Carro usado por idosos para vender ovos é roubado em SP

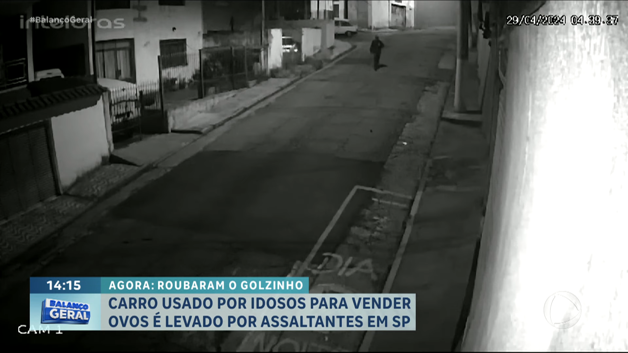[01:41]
Ele desce a rua de ré. O ladrão vem conduzindo o veículo, que está em ponto morto. Ele encosta e desce. Este carro vermelho é dos suspeitos.